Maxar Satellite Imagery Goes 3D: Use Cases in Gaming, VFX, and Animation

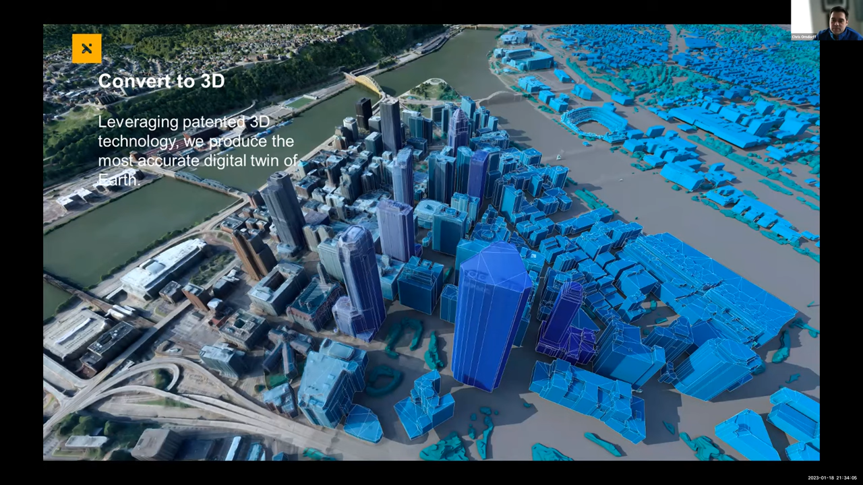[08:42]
And what we can really do with this is, is really simulate and recreate, you know, earth and all the things on top of it in three dimensions and, and create those in formats like USD that make them really usable by people like you, but a whole host of different industries. And we can click through the next one. And so there's two really main types of 3D data that we create. We create meshes or like a type of raster data that, that really is, is great for large terrain and backgrounds and landscapes and then vectors. So creating buildings themselves into 3D objects that you can manipulate or modify or add,
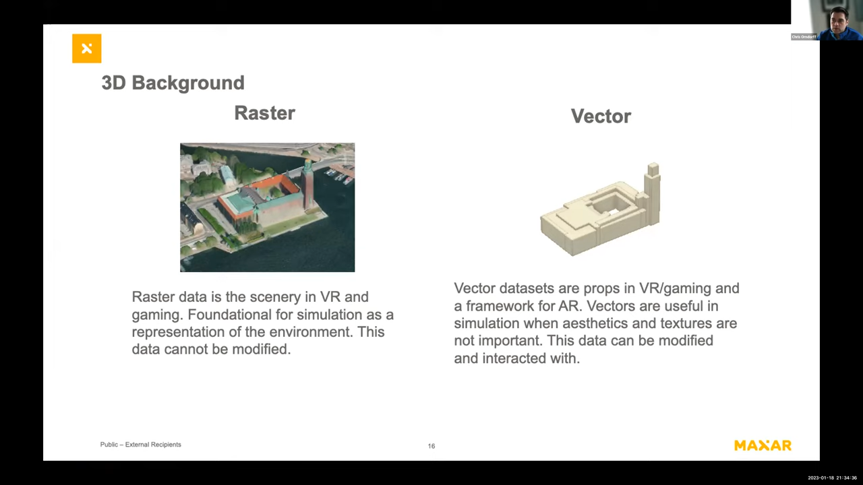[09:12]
delete to. And then, you know, both of these creating these in a USD format is really important for us for our 3D work. We can click through the next one.
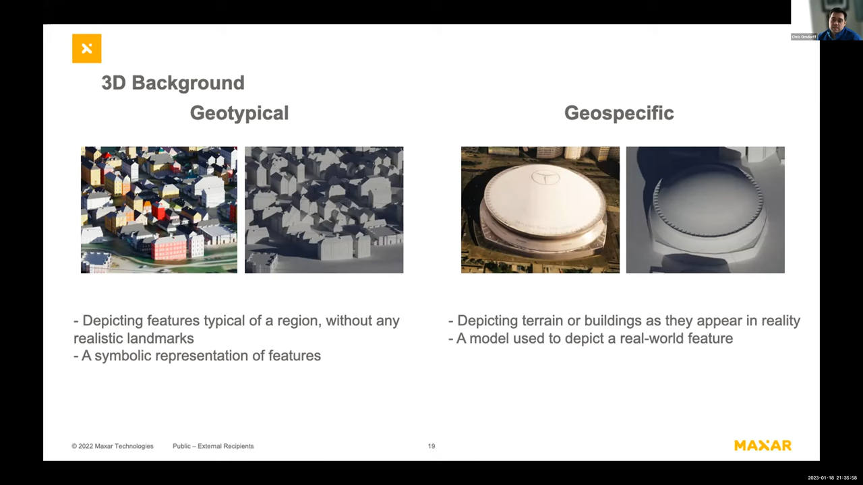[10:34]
We might do like a geotypical area where we're taking the actual dimensions of the building and creating a, you know, typical landscape, both texture and representation of the building versus something that might be more specific. Click through the next one. And so there's been several different games actually that our,
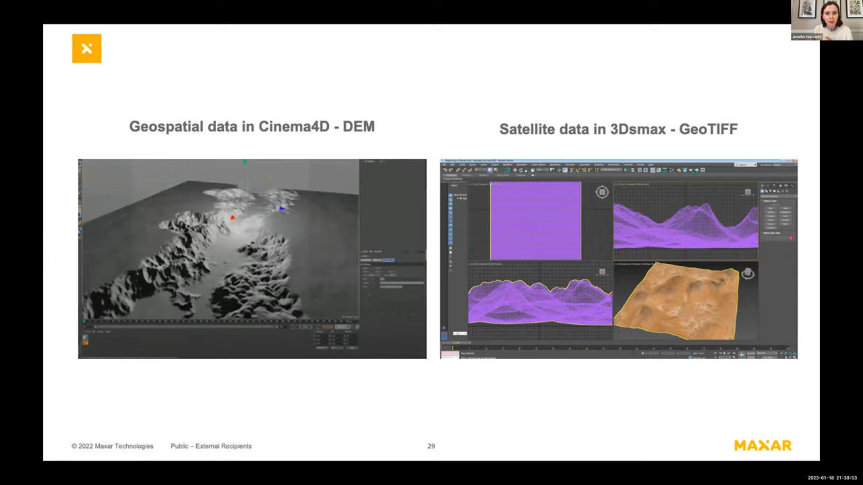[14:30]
So a lot of these geospatial data types actually did in fact work within the software that's used by major studios in their everyday developer workflows. If you go to the next slide, even more simple,
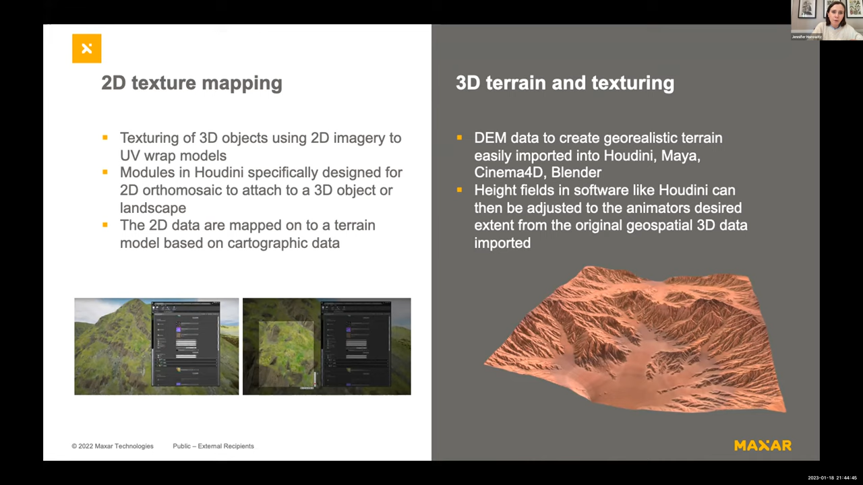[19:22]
It seems like from my conversation with the friend at Pixar, they were also using 2D data to UV wrap 3D models. So even just our core bread and butter or 2D imagery could also be used to help supplement workflows and help developers who are who are working with in these fields.